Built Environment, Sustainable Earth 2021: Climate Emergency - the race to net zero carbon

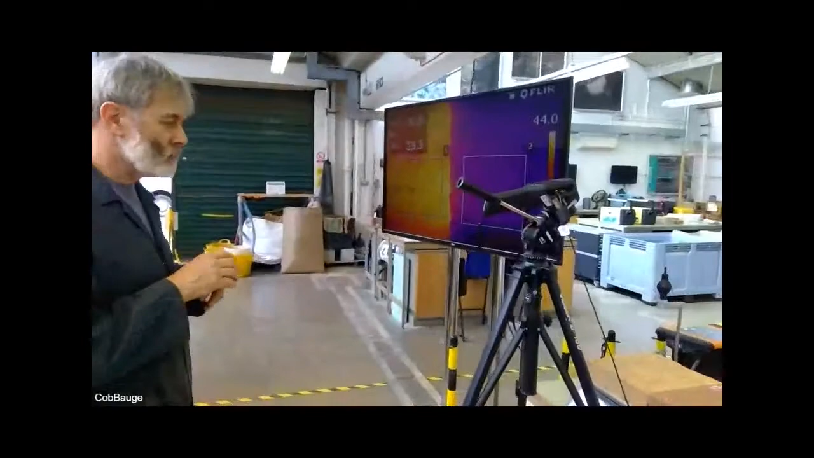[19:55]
measurement of their thermal properties if you have a look down here we can see
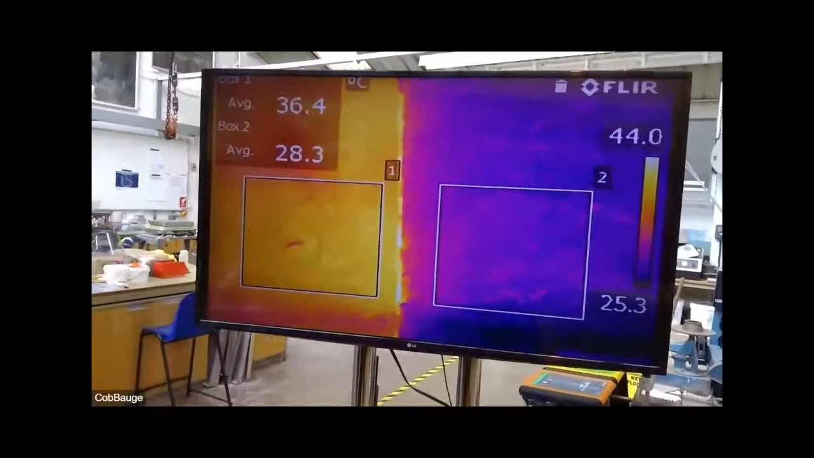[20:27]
and what you can see here is this is the structural layer this is the
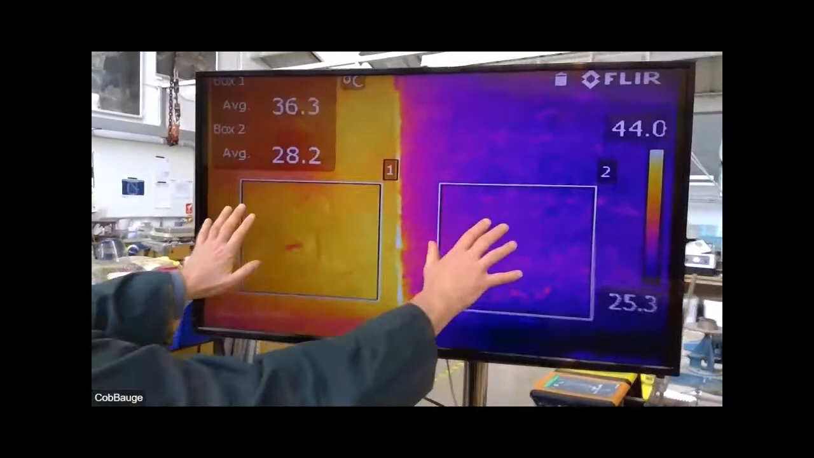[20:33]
insulating layer and as you can see the surface temperature of the structural layer is about
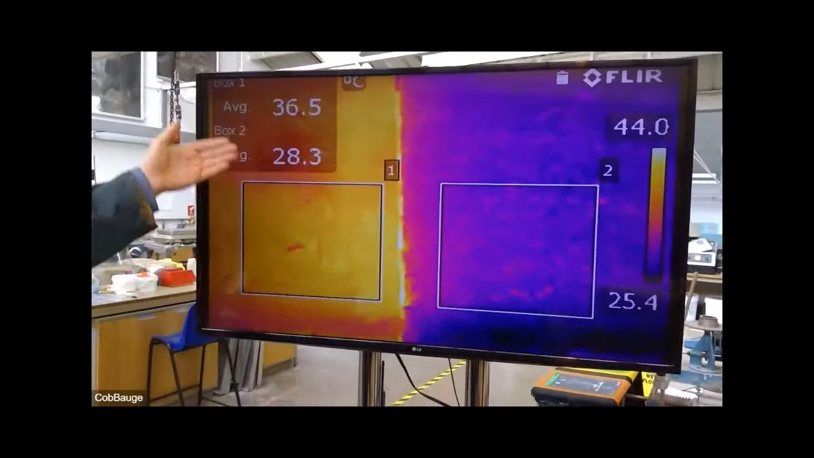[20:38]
36 degrees centigrade you can see jim's just popped his hand across and you can see the difference there and over here you can see jim's hand reflected across onto the insulated side and that's way down at 28 degrees so we're
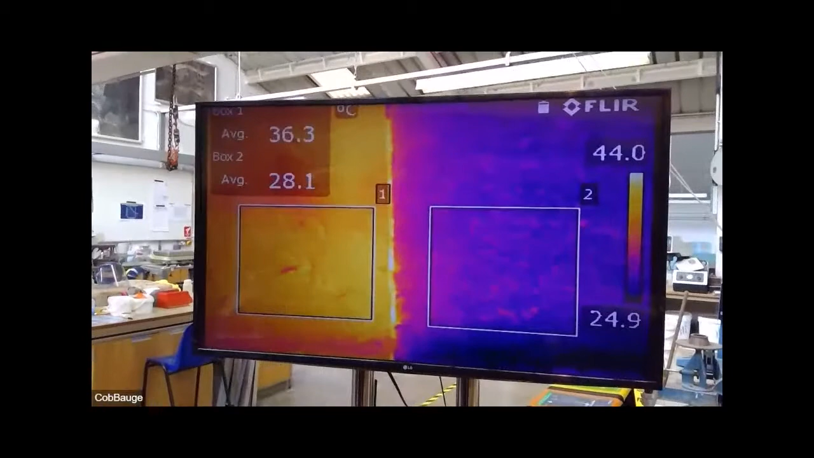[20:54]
getting an eight degree difference between our insulating layer and our structural layer now
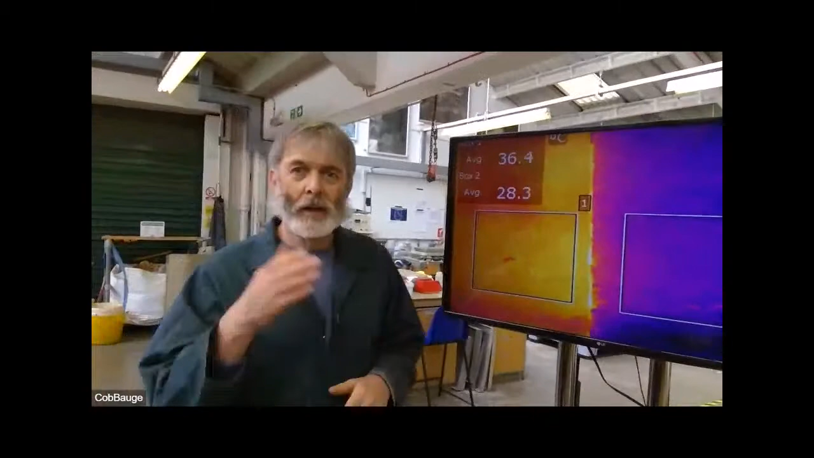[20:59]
i'm going to pass across to kevin owen is giving give you an idea of the materials and the way we produce them